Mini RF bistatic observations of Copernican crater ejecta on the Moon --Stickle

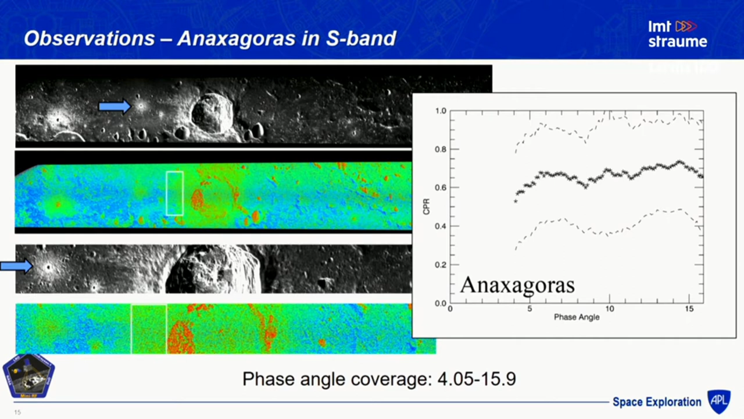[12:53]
This is Anaxagoras and S-band, and I just want to show it to you again because our newest collects are Anaxagoras and X-band, which we're very excited about. They're the first X-band bistatic collects done at the moon. And so this is what it looks like. It's pretty flat, but we only have down to about four degrees.